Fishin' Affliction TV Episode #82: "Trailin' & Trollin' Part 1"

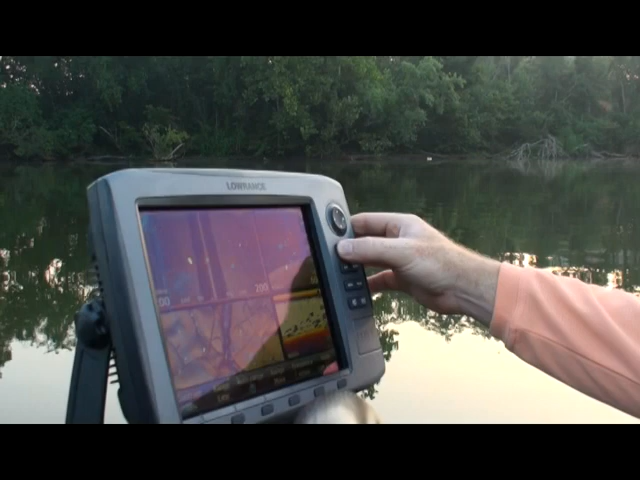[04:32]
Well, with the help of our trusty Lowrance HDS units from BBG Marine, we started looking and locating a bunch of baitfish. And it wasn't long before Doug had the first fish on. Here's one coming in. He is kind of odd looking.